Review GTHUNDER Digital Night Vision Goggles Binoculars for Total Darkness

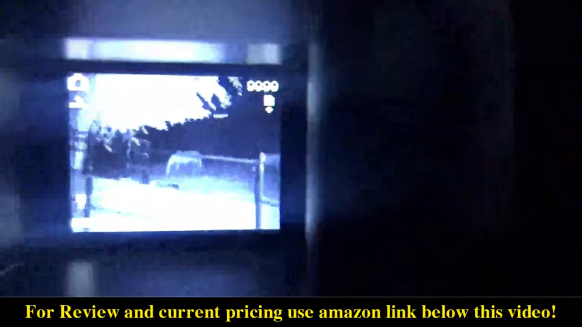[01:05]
the unit so I'll post the video so this is the video taken directly from
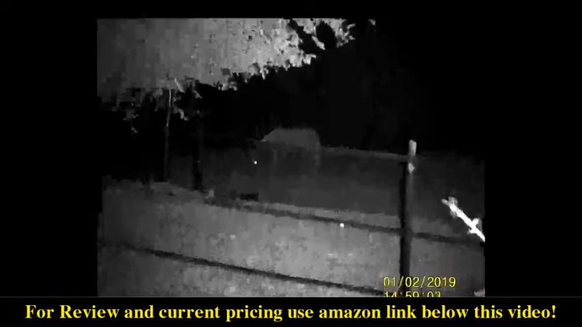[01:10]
the unit it's a little bit shaky because I was trying to film while holding the iPhone at the same time these are two of the still photographs I took
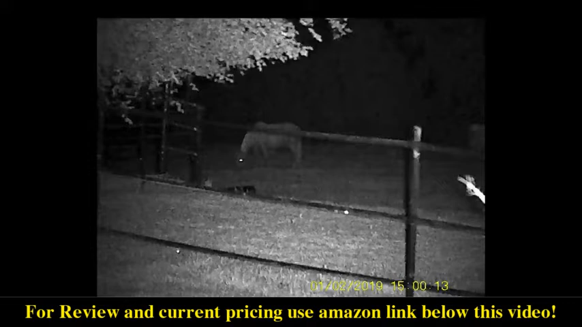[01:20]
the first one is of the horse in the field and the second was a dog standing next to our kennel